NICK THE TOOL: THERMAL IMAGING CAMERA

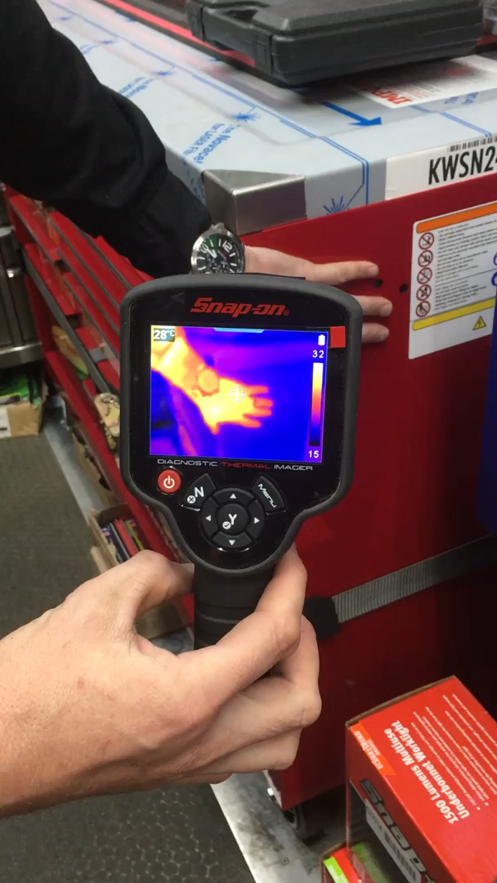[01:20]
On screen: spot 28°C
the ring on my finger is ice-cold, my watch is different temperatures depending on the materials it's made out of, then you can see the heat going up into my jacket. Now if you keep looking at the screen, I now remove my hand and you can see the heat signature left on the corner of the toolbox. This shows you how accurate it's picking up the difference in the temperatures. Now when you put that over onto fault finding on a car, if you think about most modern vehicles,
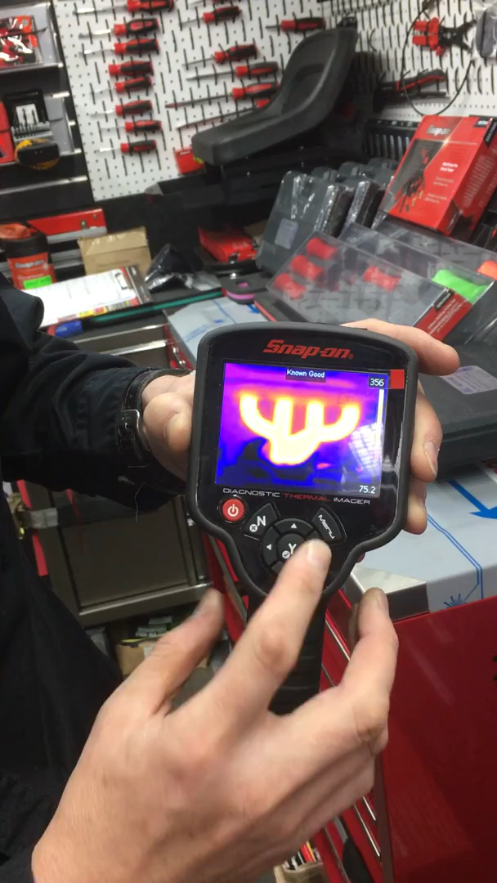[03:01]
So here's your four-cylinder engine running fine and guess which cylinders got the misfire on. Obviously you can find it very easily. If you come down here there's lots of different examples. Pulleys and bearings is a favourite.
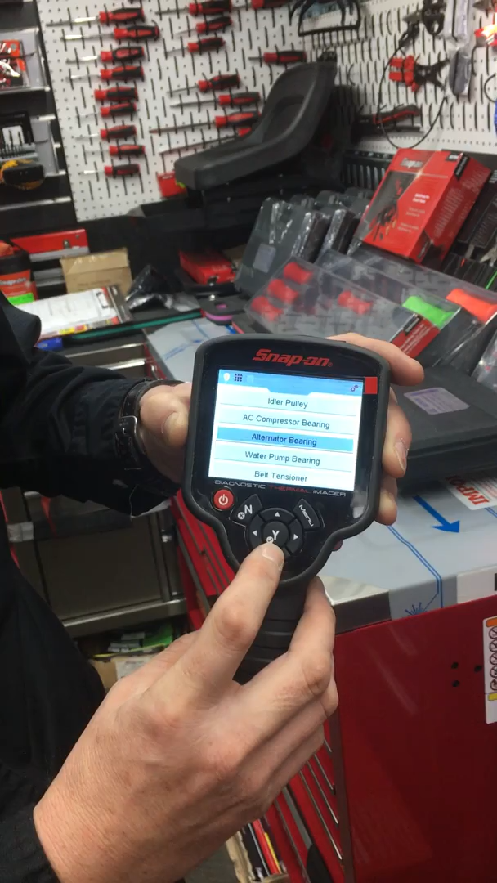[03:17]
So let's say you've got a water pump and it's on the side of the vehicle. Here's the water pump running normally.
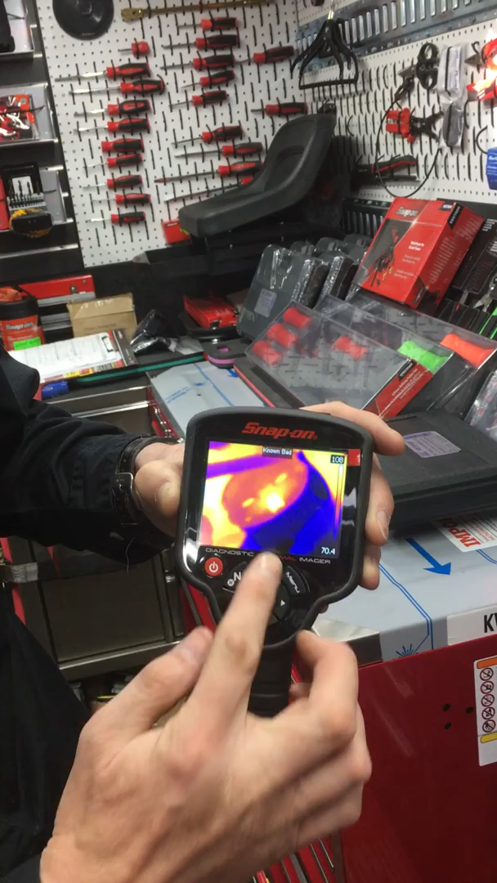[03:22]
Here's the centre of the bearing getting hot. So you can see that maybe the bolt is getting hot or there's a problem with the bearing on the pulley.